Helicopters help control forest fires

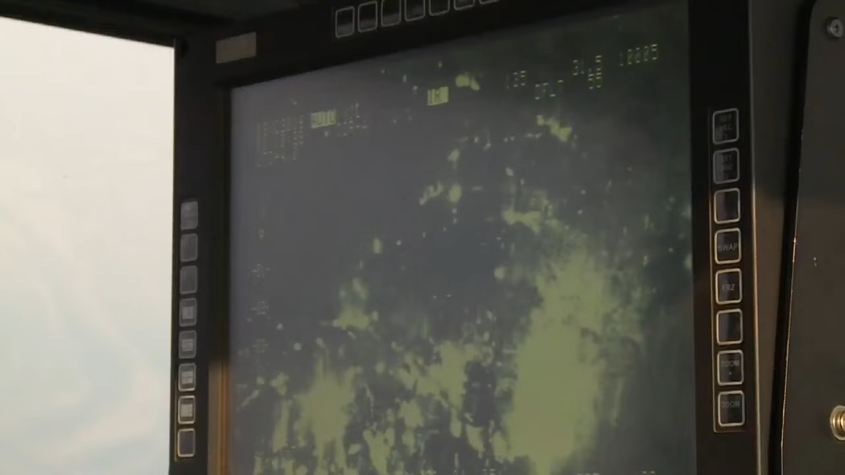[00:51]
We are riding on a spotter Lakota today, where crew members use infrared sensors,